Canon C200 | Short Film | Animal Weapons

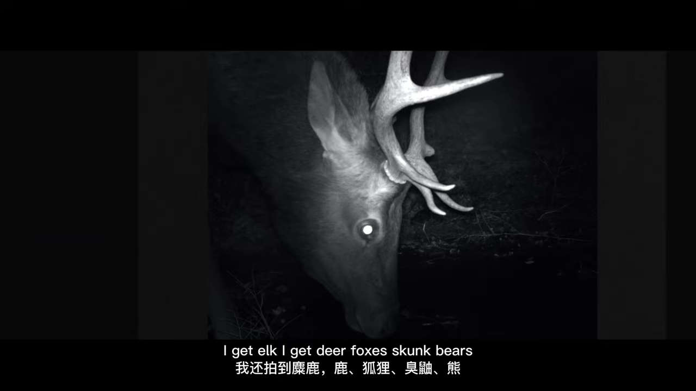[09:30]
I get deer, foxes, skunk, bears. Sometimes we have families of bears.